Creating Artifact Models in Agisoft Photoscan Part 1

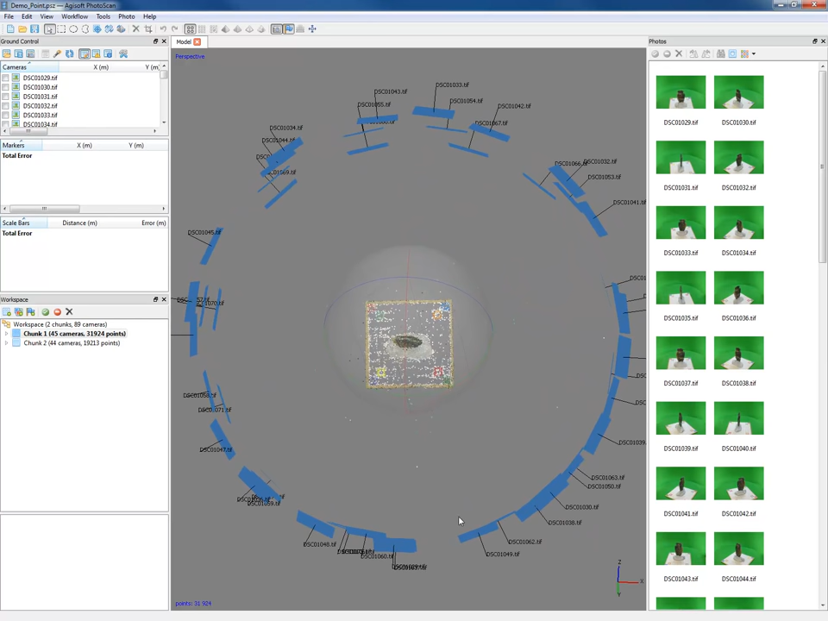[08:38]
We have, right, the position of all of our photos around here in this kind of dome shape.
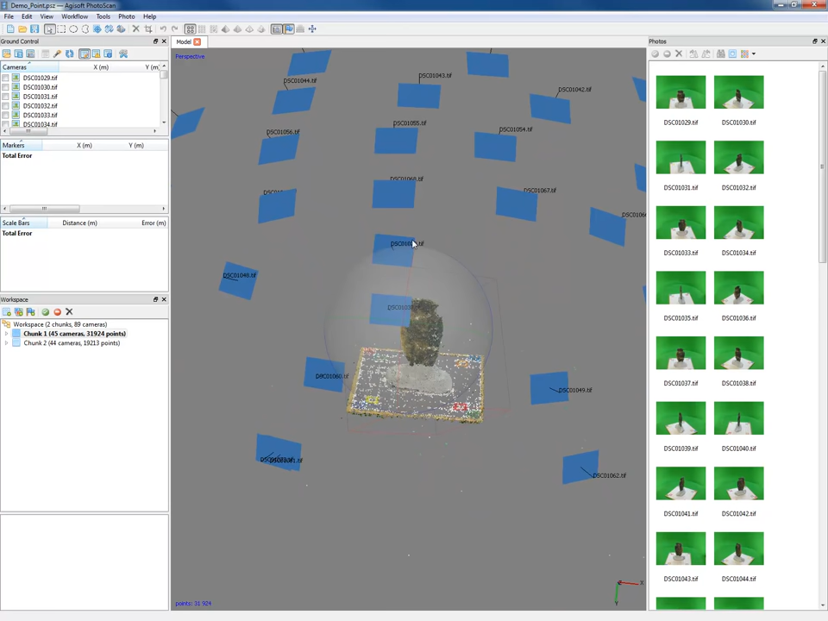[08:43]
And I'm going to get rid of this in the middle just so we can see that. So to do that, you go to view, show, hide items, and show trackball. And that's just going to let us see things a little better.
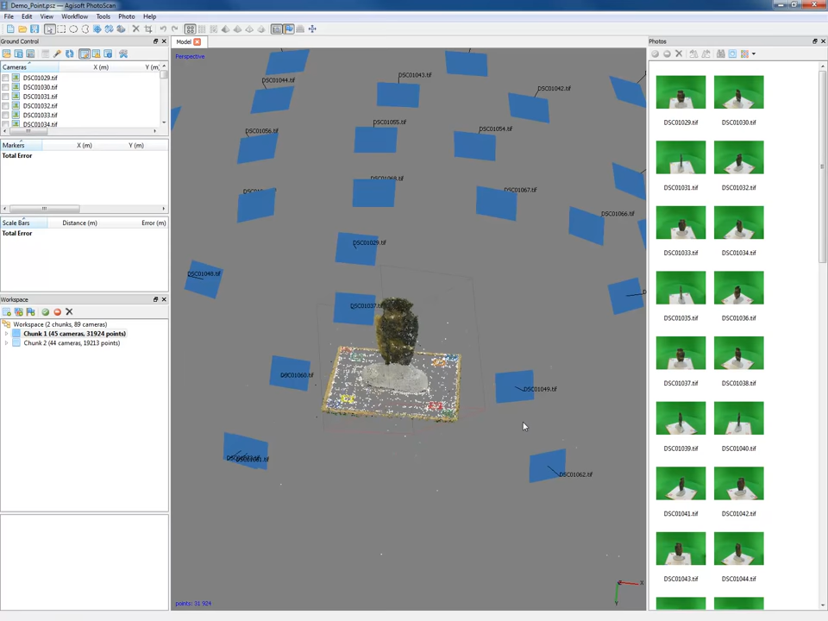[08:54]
And then we have a point cloud. All right.
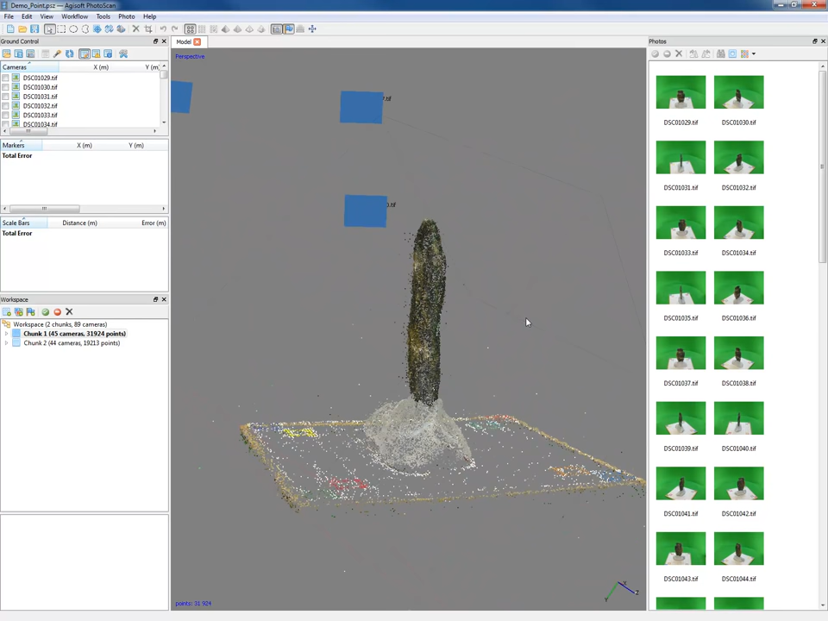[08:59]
So it's not perfect. We've got a few guys on the outskirts there. We can take a look at the other side.
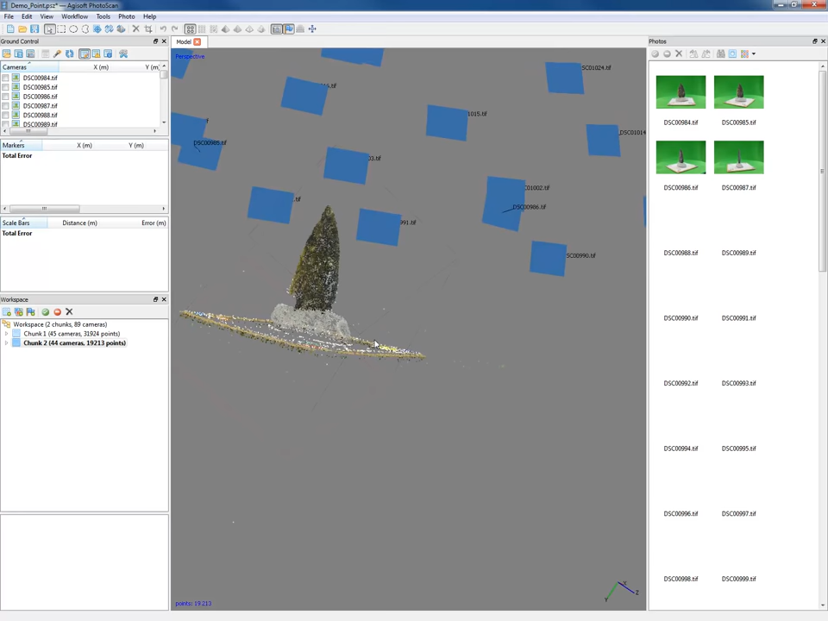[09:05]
But overall, right, it's looking pretty good.
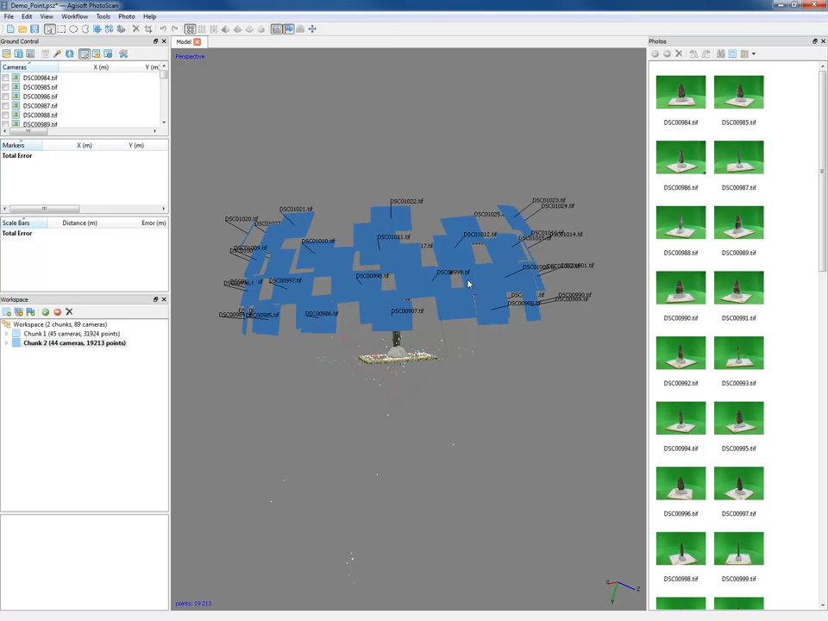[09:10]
So what you want to do at this stage is just check to make sure that these photo positions are in this basically dome shape.
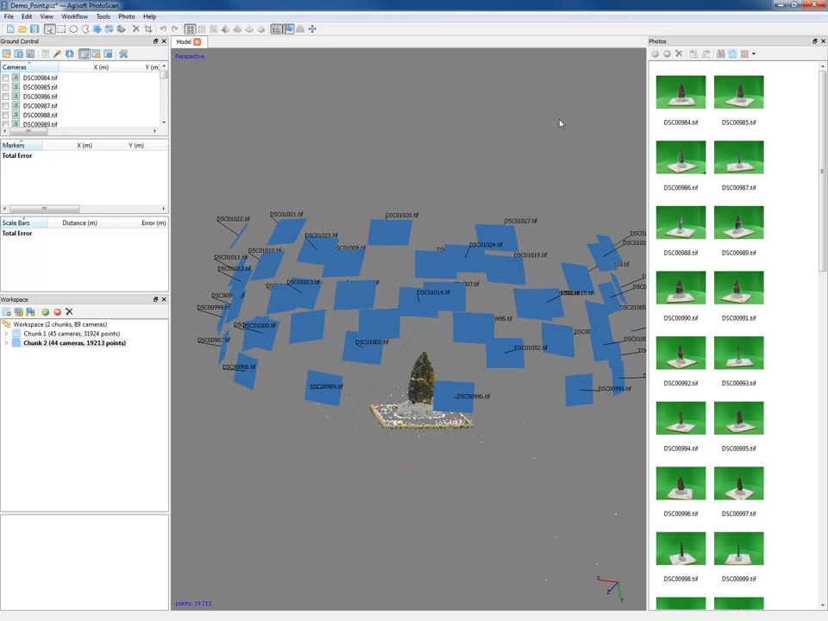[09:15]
You don't have any off in space or any super clustered together. But in this case, it's looking pretty good.
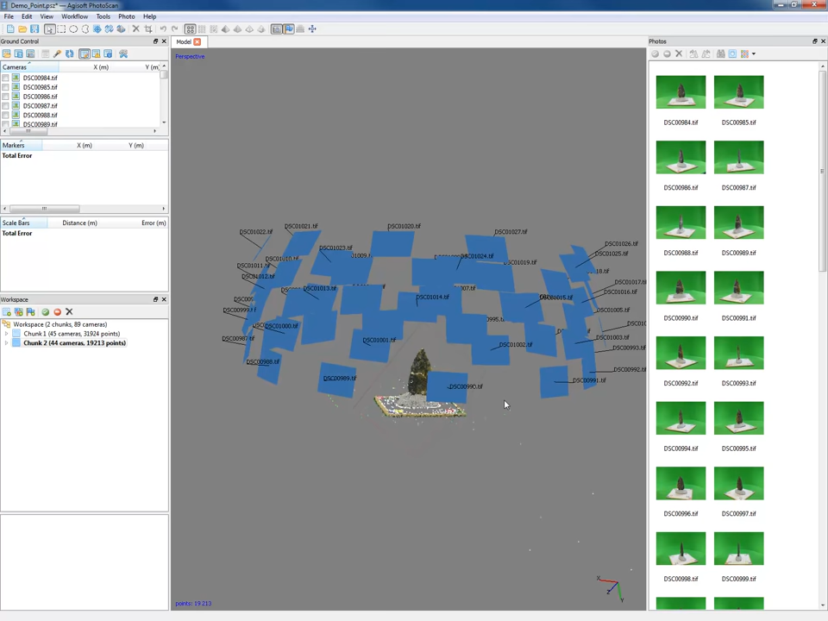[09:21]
So the next thing we want to do is fix where this bounding box is.
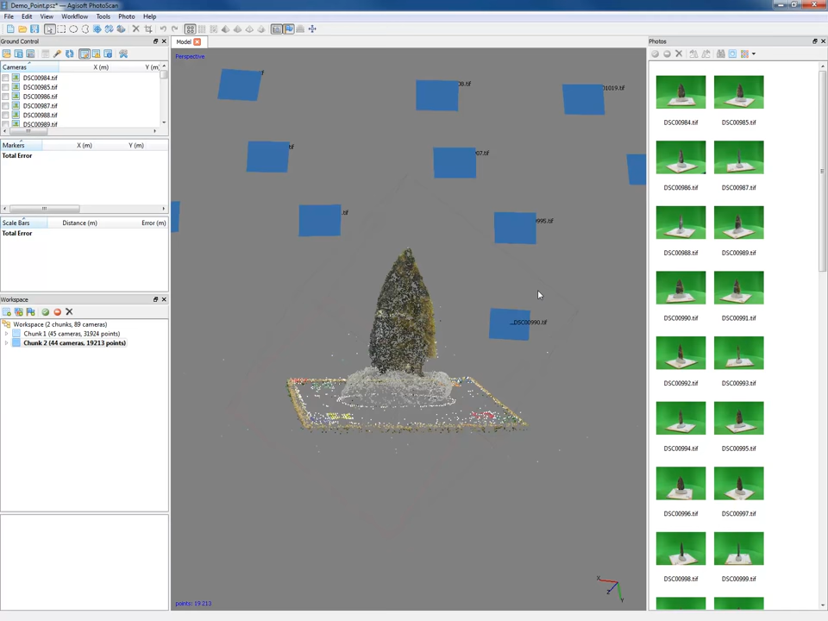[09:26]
Okay. And that's called the region. To make it a little easier to see that, I'm going to turn off the showing cameras.
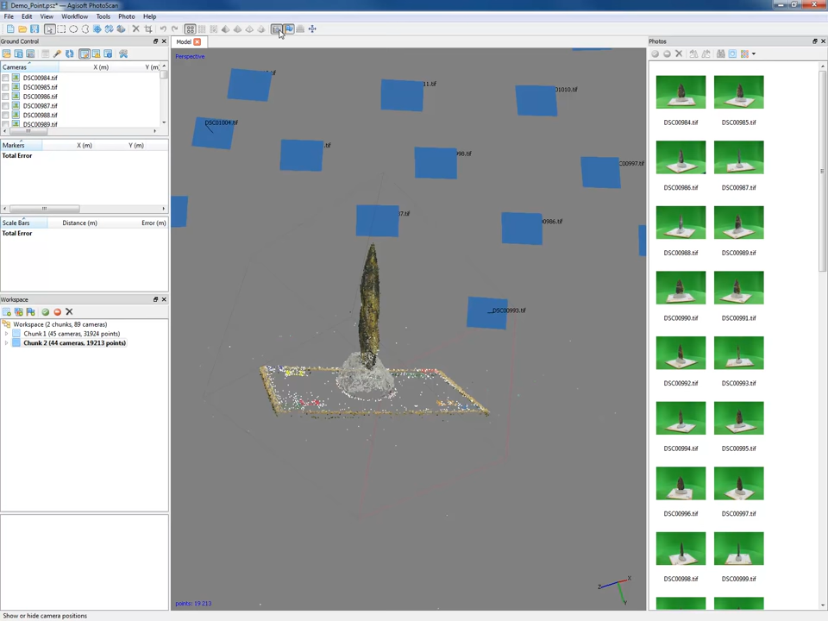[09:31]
Okay. So now we just have our point and all of those reference points it's found. Okay.
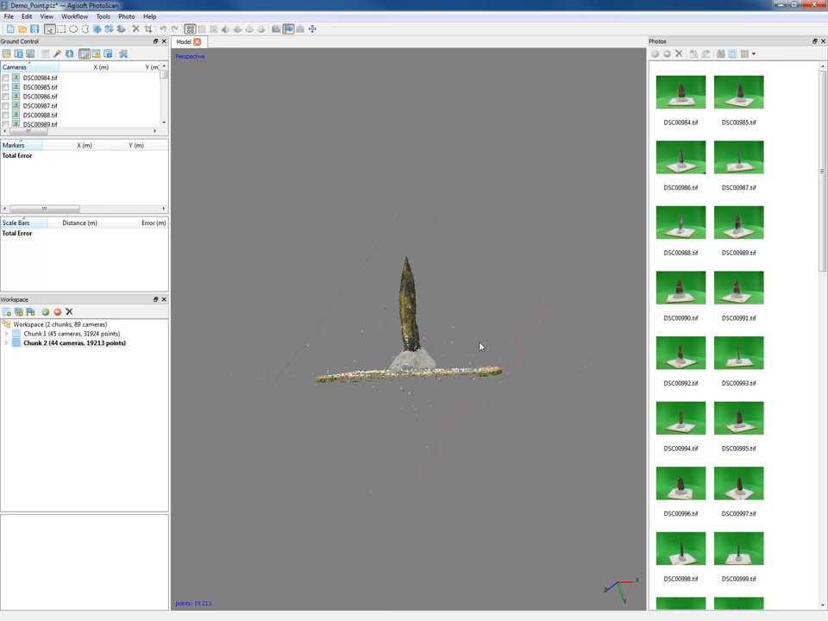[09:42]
So we want to make sure that everything in here, including the scale and our object, are in that bounding box. And so we're going to want to rotate that.
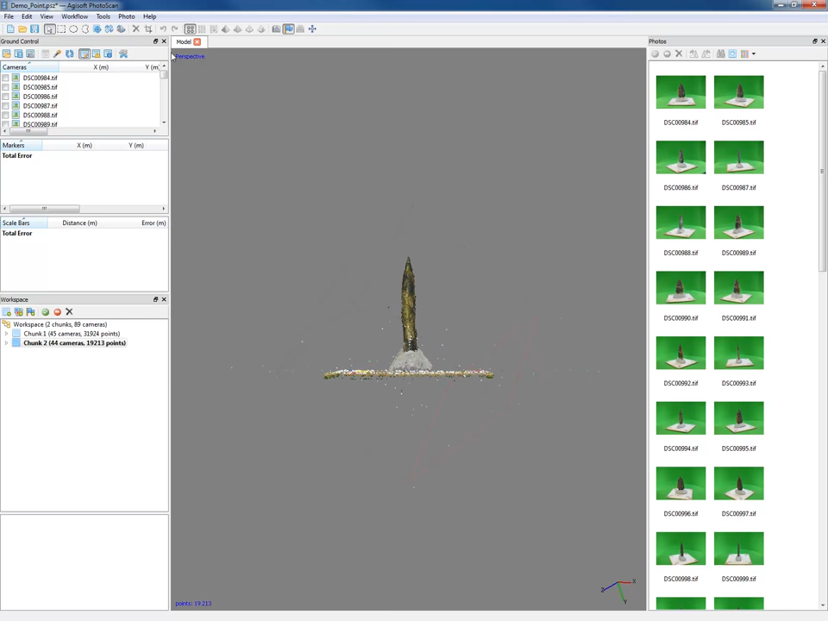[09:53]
And you can use these tools up here to do that. So I'm going to say rotate region. Okay. And then I'm going to click resize region.
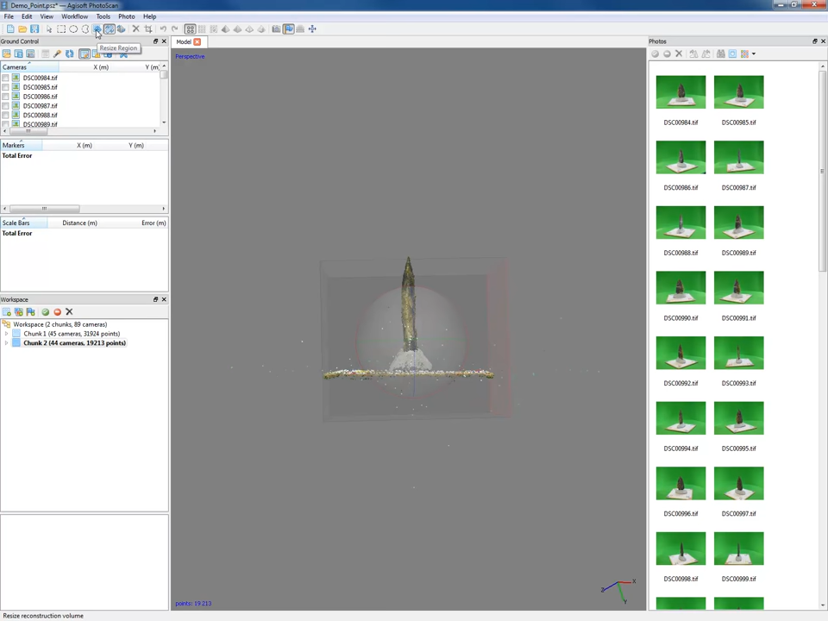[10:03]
And that lets us make this guy a little bigger just to fit those dimensions pretty well.
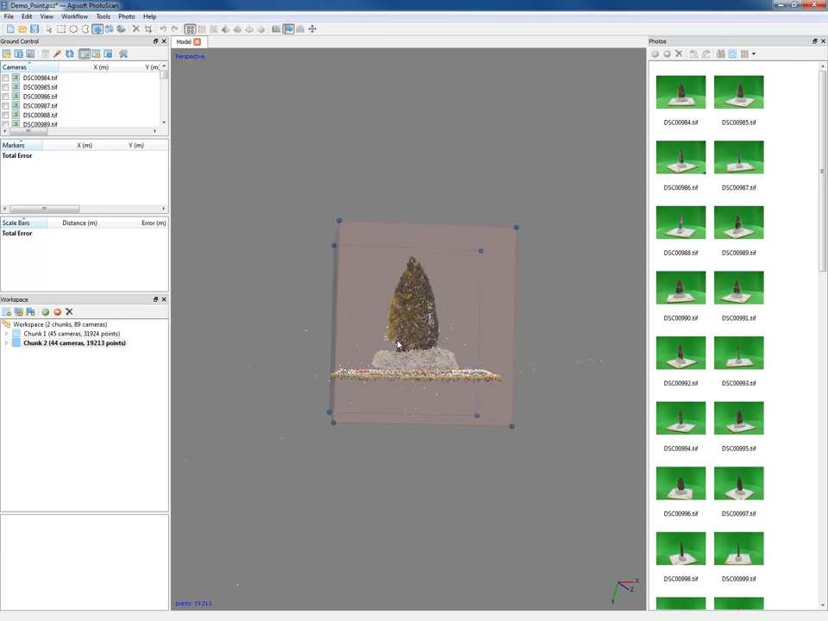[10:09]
Okay.
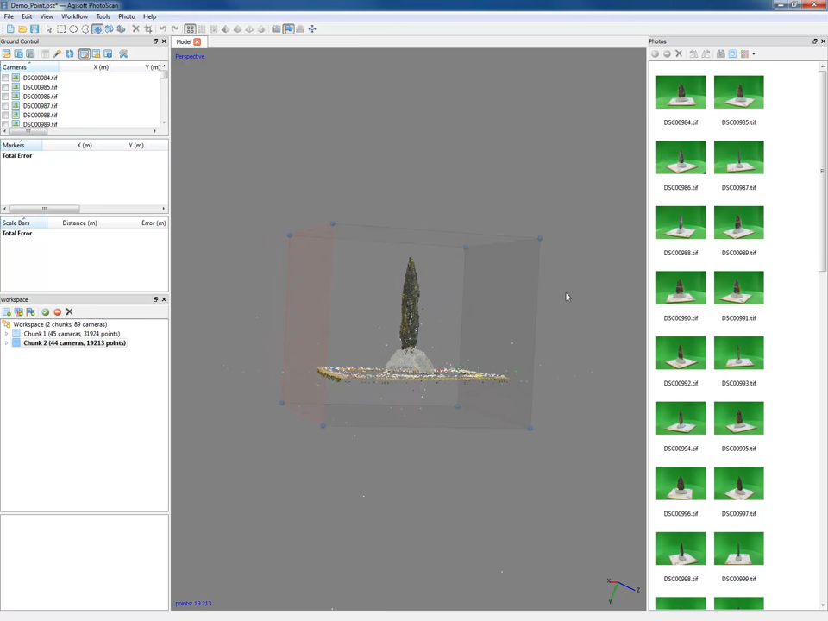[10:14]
Looking pretty good. And then at this point, if we want to, we can clean up some of these stray points.
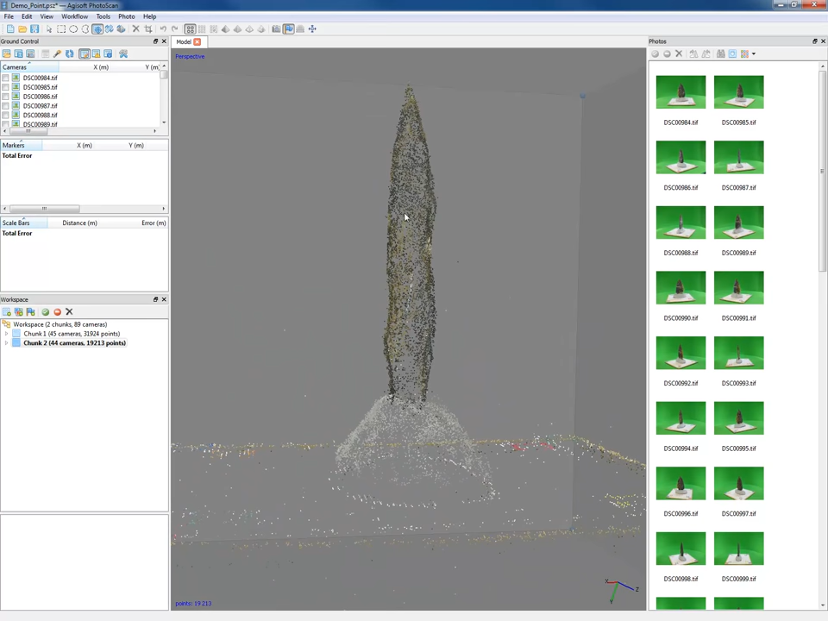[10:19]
On this side, I don't think these are going to be a problem. They're pretty isolated.